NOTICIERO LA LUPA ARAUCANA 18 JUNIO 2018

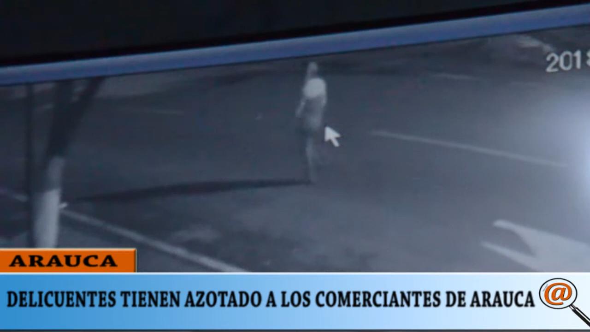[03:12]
En las cámaras de seguridad del establecimiento quedó registrado el delincuente que ingresó al establecimiento. Quedó registrado pero no se ve clara la imagen, se ve una sombra con una linterna.